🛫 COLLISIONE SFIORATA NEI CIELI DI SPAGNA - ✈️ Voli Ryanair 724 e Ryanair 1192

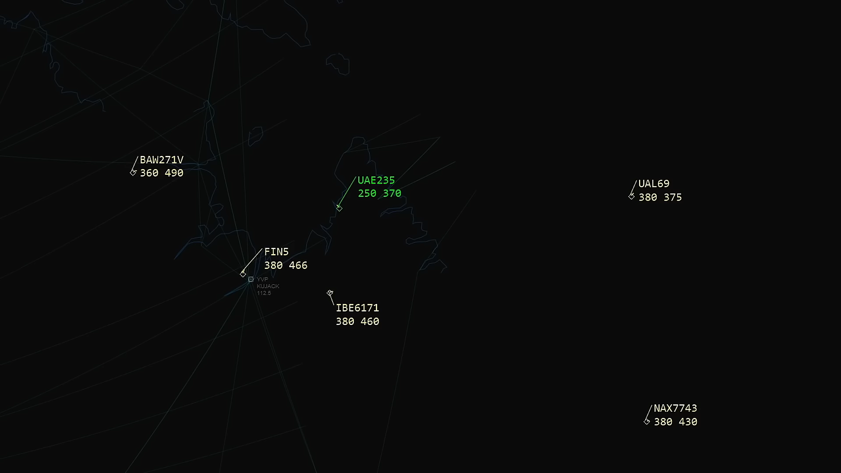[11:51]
È tramite questo dispositivo ad esempio che i controllori del traffico sono in grado di conoscere di un aereo il codice squawk identificativo, la quota alla quale sta volando, prue e velocità che sta mantenendo e una serie di altri dati.